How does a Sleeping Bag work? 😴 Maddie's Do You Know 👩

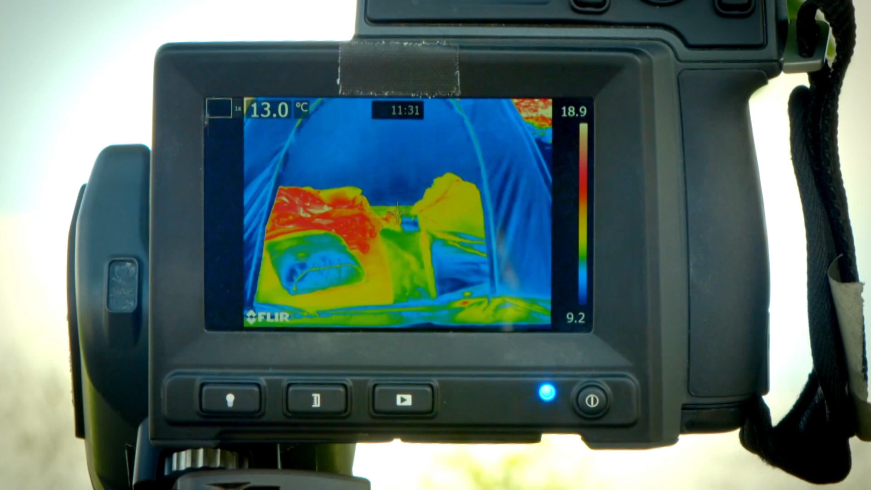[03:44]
On screen: spot 13.0°C
The sleeping bag that I was in is glowing bright